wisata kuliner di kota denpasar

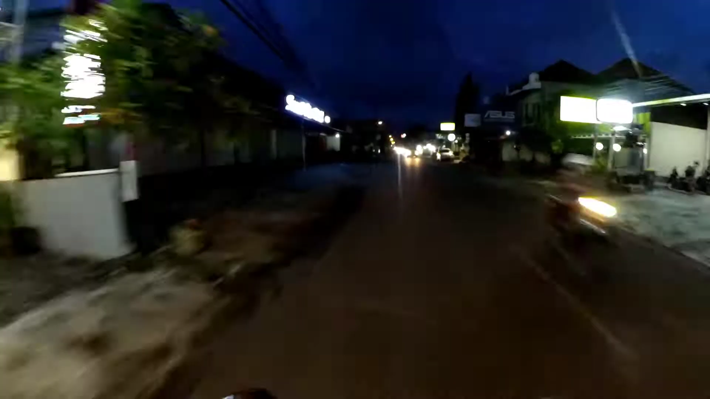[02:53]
kita cari tempat makan juga. Ini namanya Tukat Batang Hari. Gelap ya. Tukat Batang Hari.